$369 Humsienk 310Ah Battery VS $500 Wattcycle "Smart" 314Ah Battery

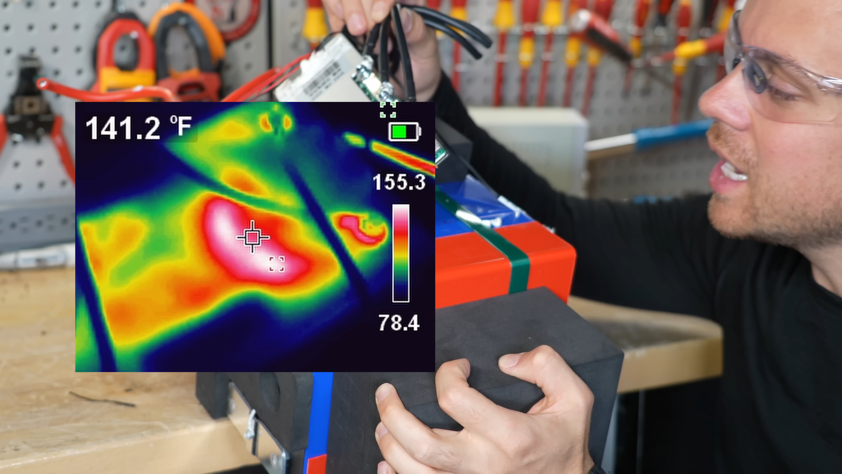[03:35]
On screen: spot 141.2°F
The outside of the case hit 155 degrees because again it has no overcurrent protection.
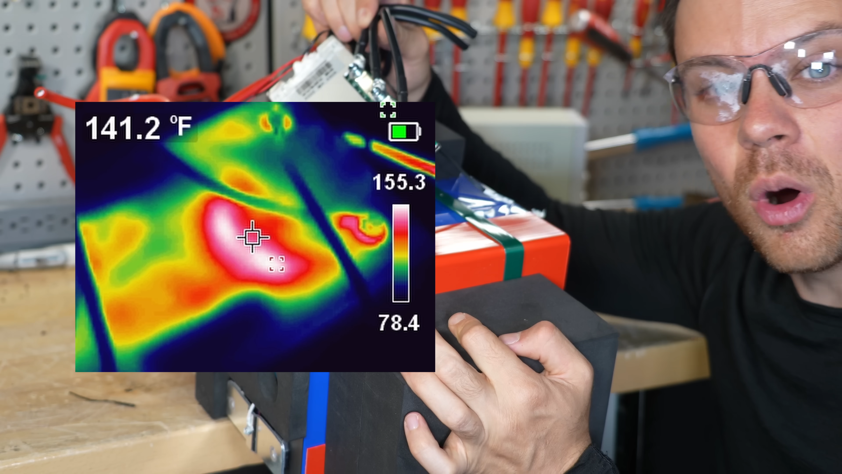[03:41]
On screen: spot 141.2°F
It only has over temperature. And to trigger that this thing has to get crazy hot. Which means the cells are getting crazy hot as well.